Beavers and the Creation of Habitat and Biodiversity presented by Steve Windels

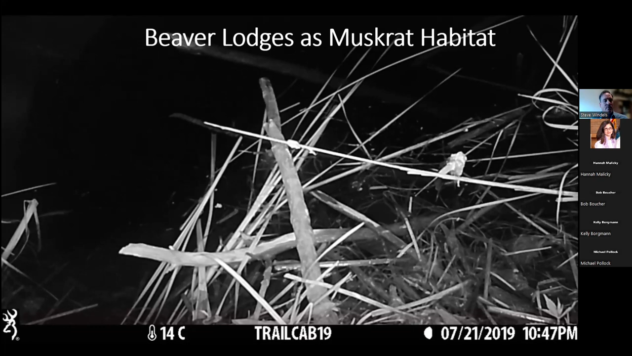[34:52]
So, um, muskrats and beavers seem to have formed some kind of detente where they tolerate each other, um, inside these beaver lodges mostly because they're not eating it. Um, their diets don't overlap that way. So we had a study where we put game cameras up because we wanted to sort of document how frequently this would happen, beaver lodges of muskrat habitat.